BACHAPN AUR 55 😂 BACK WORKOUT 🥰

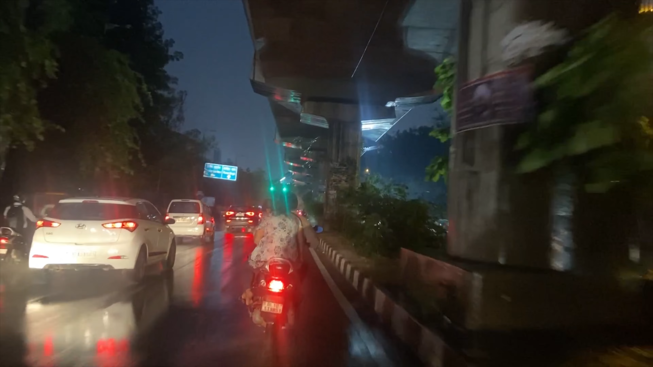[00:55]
हमारा भाई आ गया पिलर के नीचे, अब कोई टेंशन नहीं है, बस अब रजौरी के कट में मुड़ना है, बस पास ही है, प्ले सेफ गाइस।